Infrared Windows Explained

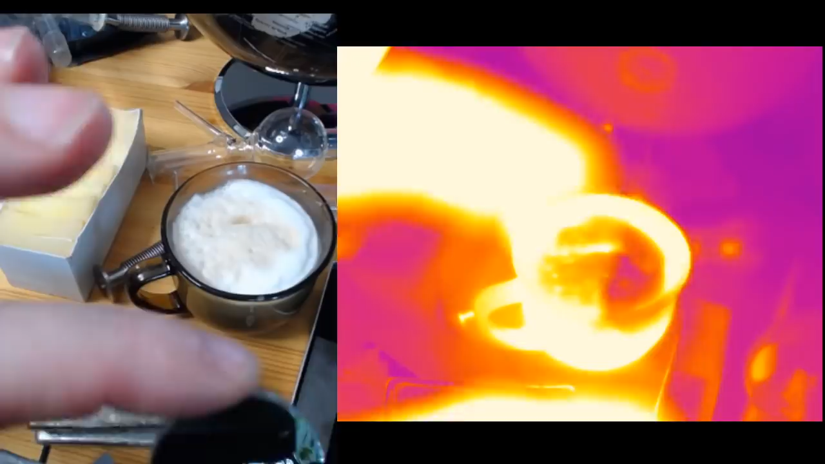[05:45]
you see these are fairly expensive germanium windows this one is probably over a hundred dollars so as you see it's beautiful and reflective in the visible but in the infrared
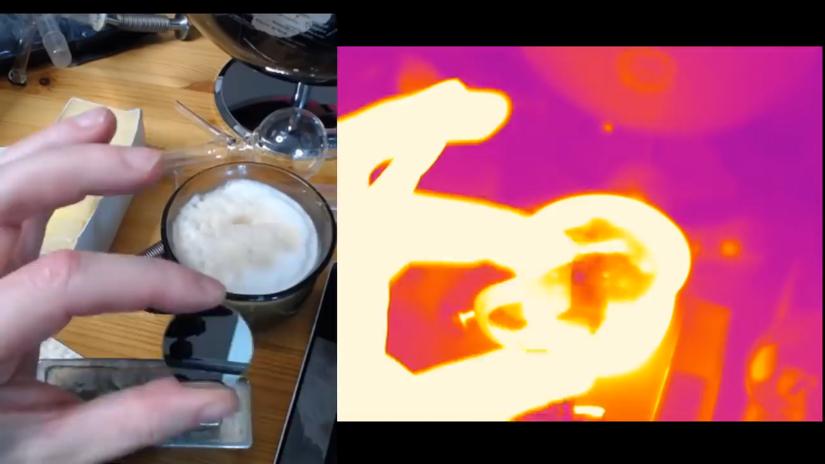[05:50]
it's pretty transparent yeah it's a bit of mirroring on it you know but yeah if I put that straight over the infrared camera you see through it pretty well whereas if I do exactly the same thing with the visible camera
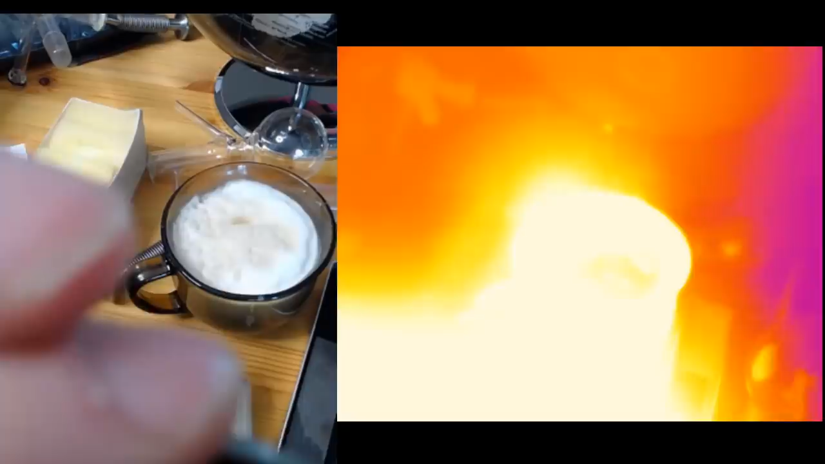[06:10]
yeah oops yeah so yeah that's your germanium window
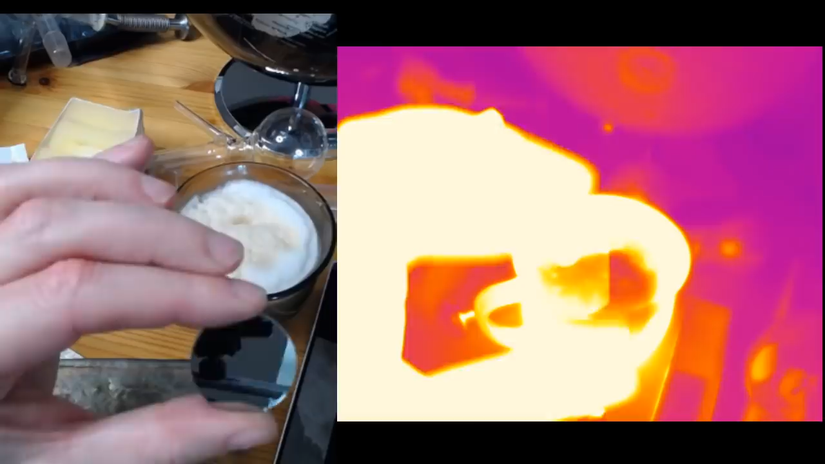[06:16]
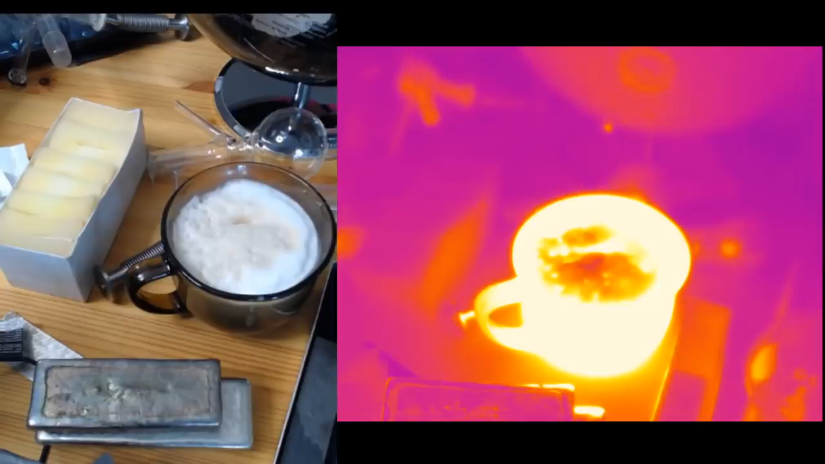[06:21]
uh so I might be using them uh problem is if I glue these on to my kit uh you basically have to uh I'm worried that if I get uh water or sodium potassium alloy on some of these things that it'll it'll basically trash the window and I don't have a lot of windows so I can't be too cavalier with uh going through these right this is calcium fluoride sounds like a fairly high density glass
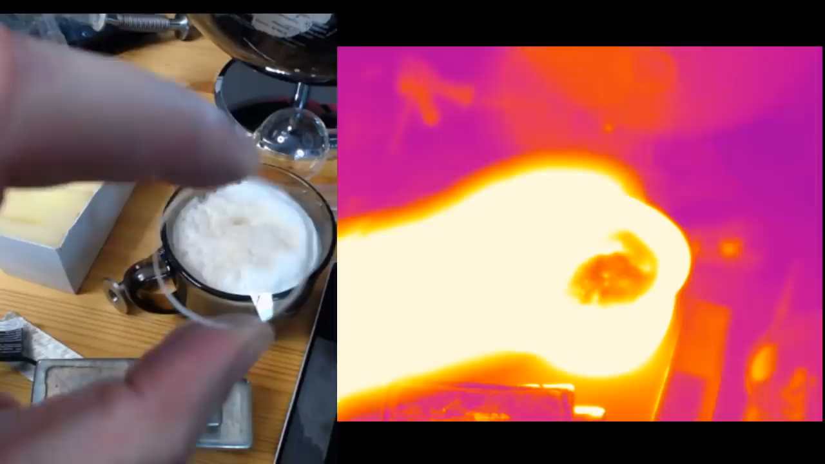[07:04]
and this is a sort of salty type thing oh he's beautiful isn't he so this one is clear in the visible and also clear in the infrared oh he's nice I like him
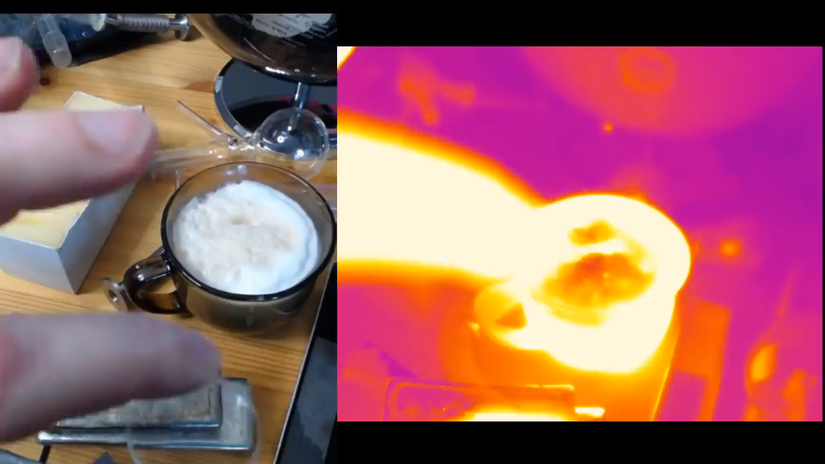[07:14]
so I might be using that one he's big though he's unnecessarily big uh
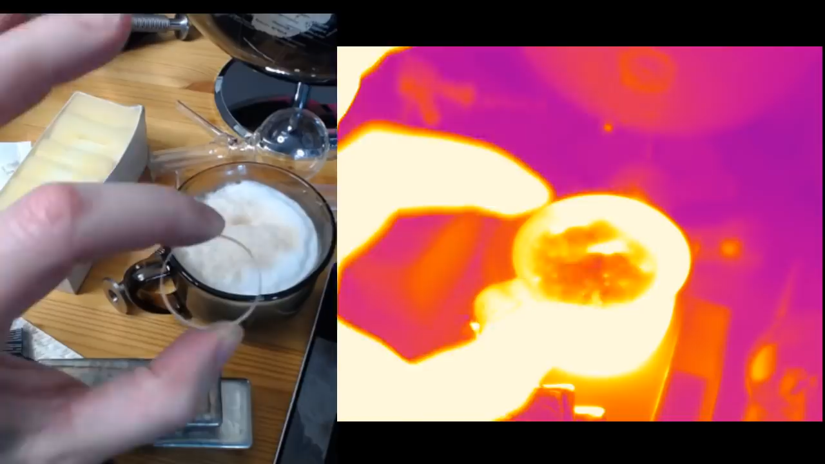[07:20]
and I I'd also expect that they're like none of these boys are cheap um yeah the germanium is probably the most expensive that's probably getting on for a hundred bucks uh uh fused silica silica if I remember rightly is very similar to class uh apart from glass melts relatively low melts about a thousand degrees silica
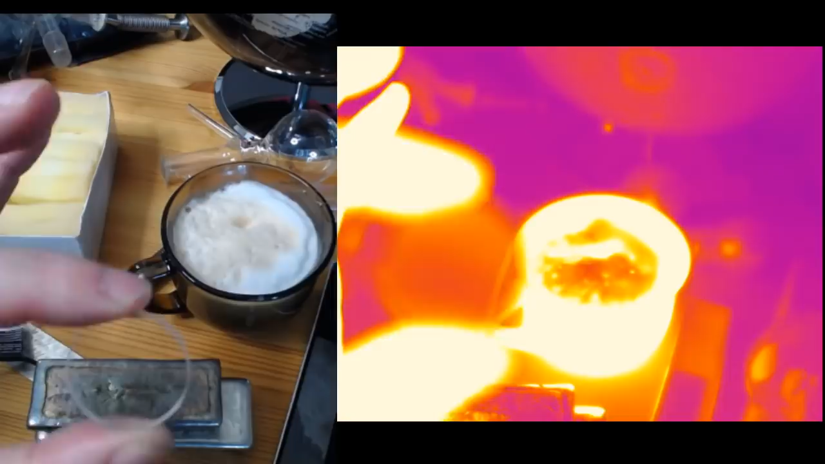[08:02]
yeah you have to get it insanely hot so yeah there you go silica nice and clear it's also super hard this is basically the uh it's not quite as hard as sapphire but um but yeah but it's basically just a mirror in the infrared nice clear in the visible so that's the thing if you if you want if you rub silica against glass silica is much harder than glass it'll always scratch the glass and we have got some more infrared windows in there that's the bromide i think oh
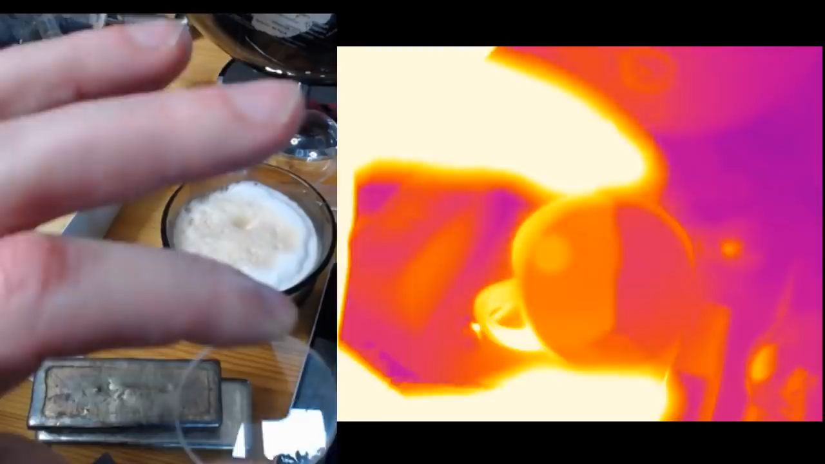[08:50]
silica is silicon dioxide this one is even harder still this stuff oh wow it feels feels cold and it's also almost completely beautiful in the optical
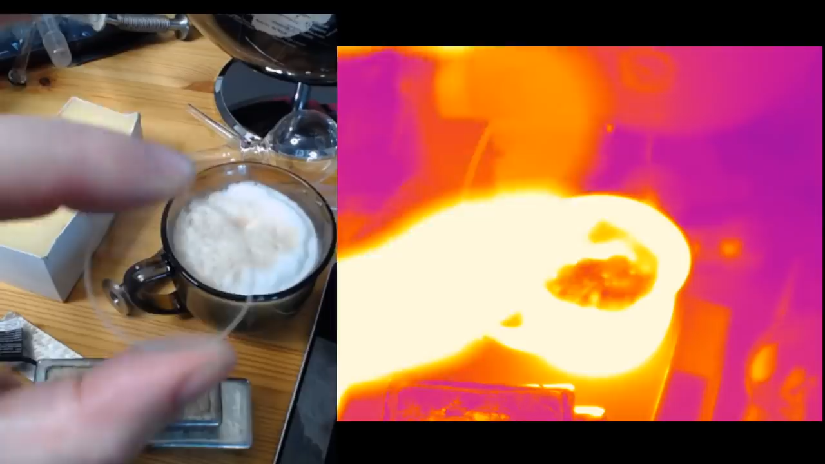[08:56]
it's super super hard it's almost as hard as diamond this stuff this
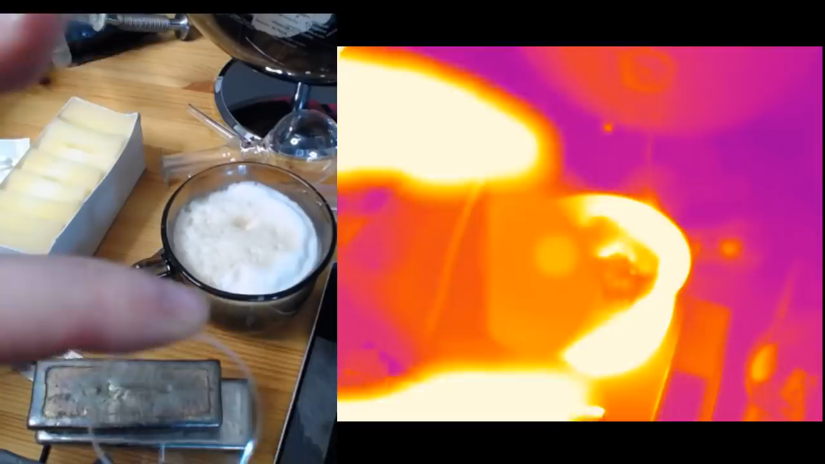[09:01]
stuff almost impossible to melt very chemically durable but also a pants window in the optical uh sorry in in the infrared too many fingerprints on my my window so that was sapphire you can get diamond windows there yeah for a window smaller than this i think you get about uh one centimeter by one centimeter uh diamond window
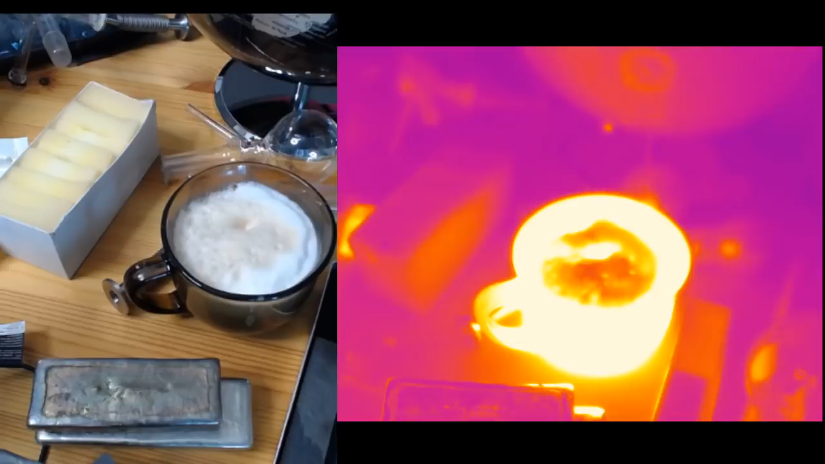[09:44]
for a couple of hundred bucks i did look into getting one at one point you know not entirely sure why i would need it but you know then again with a lot of this stuff you don't know why you need it until you need it this is silver it's a nice
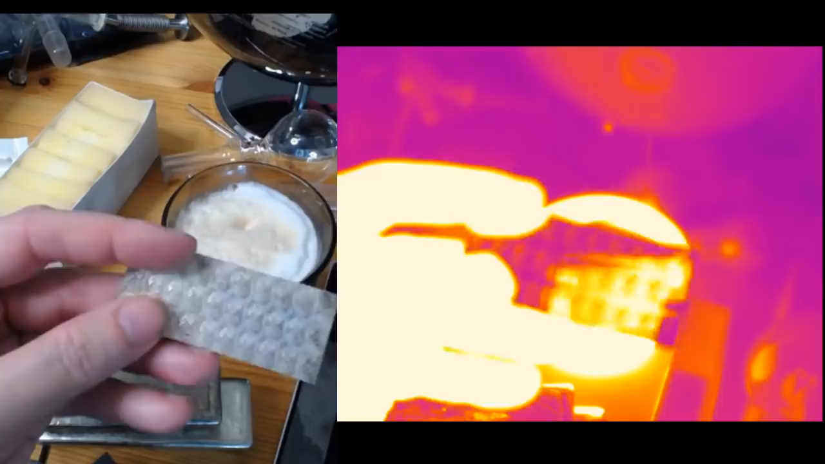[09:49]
and shiny um right so we have one more beautiful zinc sulfide not zinc solenide and
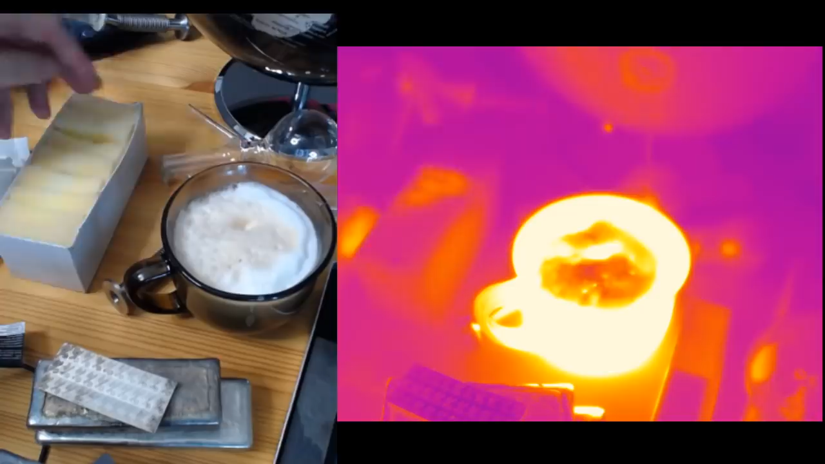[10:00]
zinc solenide okay so these are the ones that they use for making most of the the laser etching stuff and this one looks small and they're weird they look kind of opaque in the visible
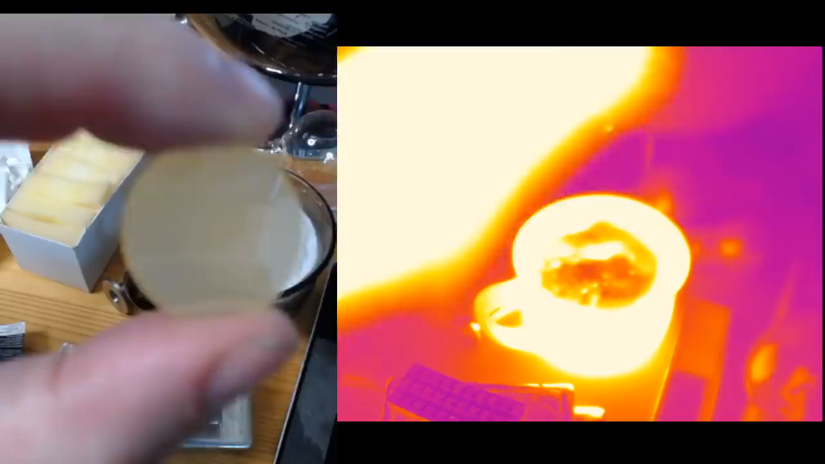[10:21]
not so good as an optical window but as an infrared window it's almost perfect yeah